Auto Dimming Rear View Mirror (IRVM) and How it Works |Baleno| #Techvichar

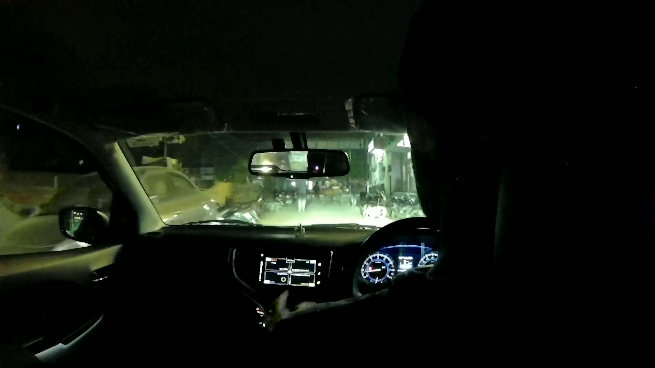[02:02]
ایک بڑیا چیز جو بہت کام کی چیز ہے وہ چیز یہ ہے کہ یہ جو IRVM ہے تو یہ بہت بڑیا کام کرتا ہے پیچھے سے آنے والی لائٹ کو کر دیتا ہے ڈیم اور
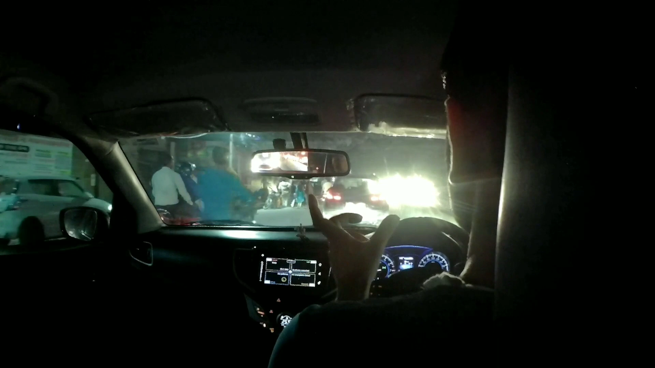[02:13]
یہ ایکچولی لائٹ کی انٹینسٹی بھی ڈیپینڈ کرتا ہے کتنی ڈیم کرے گا اگر تیج لائٹ ہوگی تو آپ کی آنکھوں کو پیسفول لگے اتنی ڈیم کر دیتا ہے باقی اس کا ایک اور بڑیاں مطلب فنکسن ہے فنکسن تو وہ ہی ہے کہ لائٹ کو ڈیم کر دیتا ہے لیکن ایک سٹیڈی کا اکورڈنگ جب بہت تیج روشنی آپ کی آنکھوں پر پڑتی ہے تو آپ کا دماغ اور آنکھیں 1.4 سیکنڈ مطلب کی لگ بگ
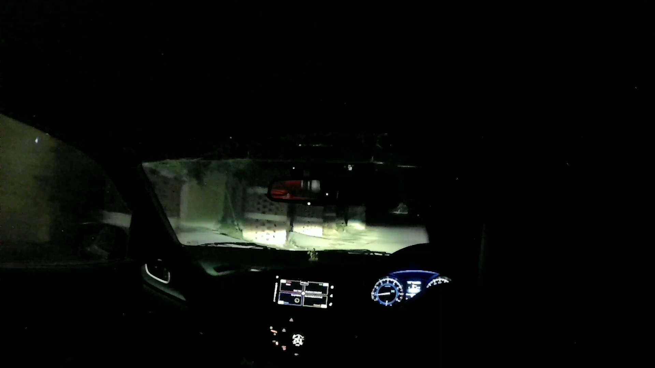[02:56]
دیکھو کتنا بڑیاں دیکھ رہا ہے پیچھے سے ایک لائٹ آ رہی ہے بھی اب دیکھنا سیم لائٹ کو